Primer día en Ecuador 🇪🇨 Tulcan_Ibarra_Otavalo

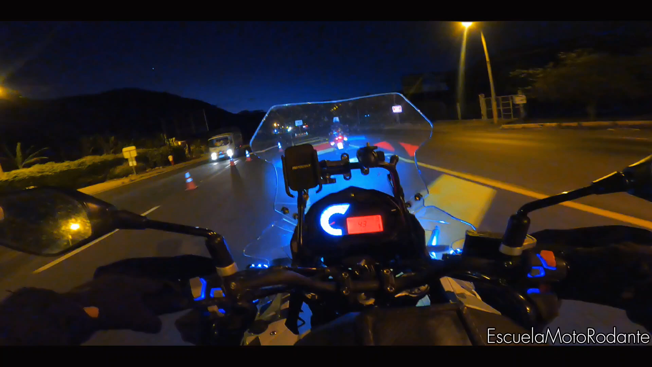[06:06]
Ya estamos a un par de kilómetros de llegar a Ibarra. Entonces, estamos pasando el control. Este es la policía de tránsito ecuatoriana.
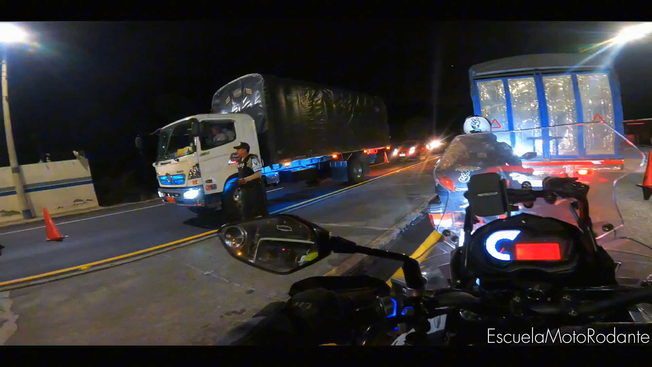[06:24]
Gracias. Seguimos.
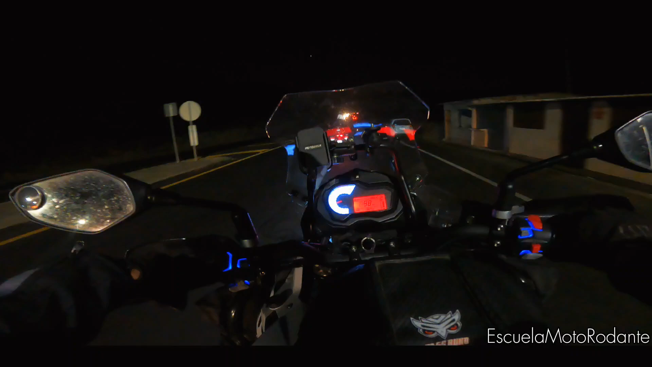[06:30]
Llegamos a Ibarra. ¿Cómo va el patico? Se enciende. Y esta como vibra bastante. Le hace prender. Ah, sí. ¿No es cierto? Sí, queda bonito.
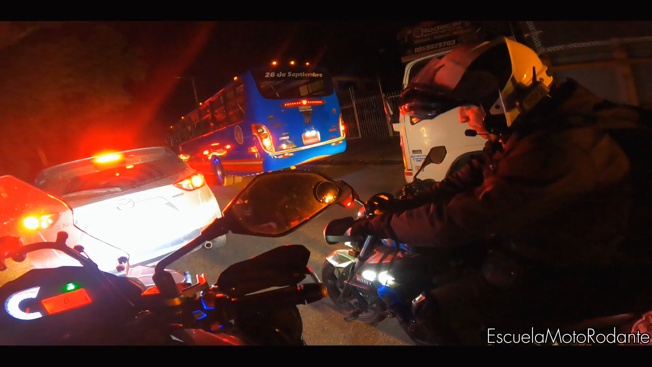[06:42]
Aquí vamos con el flujo vehicular aquí en Ibarra. Este sector sí hay energía.
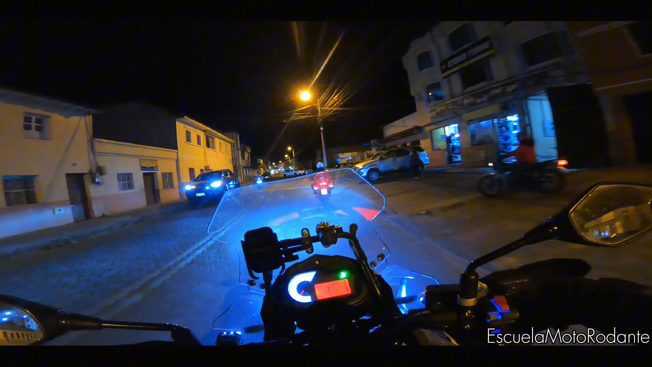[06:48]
Vamos, él me está sacando a las afueras
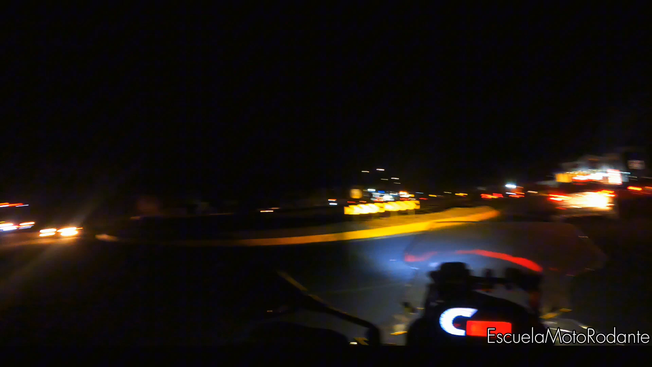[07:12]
Míralo ahí. Qué belleza. Vamos a dar una vueltita por allí. Y luego vamos a esperar que el
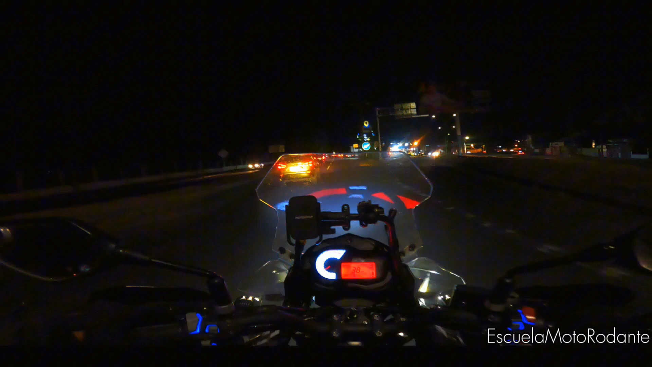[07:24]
parcerito Johnny me envíe la ubicación para llegarle.
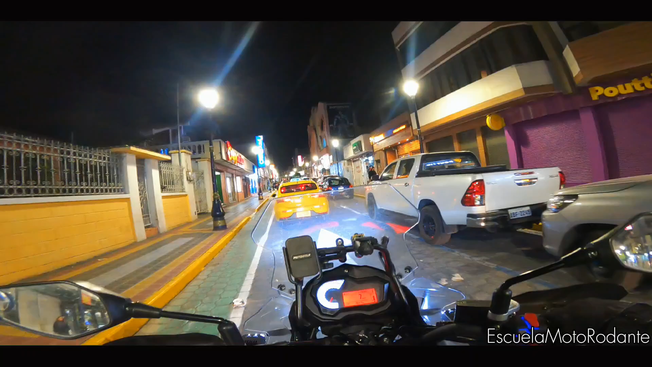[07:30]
Pero pues, viajeros, nos encontramos aquí en el centro de Otavalo.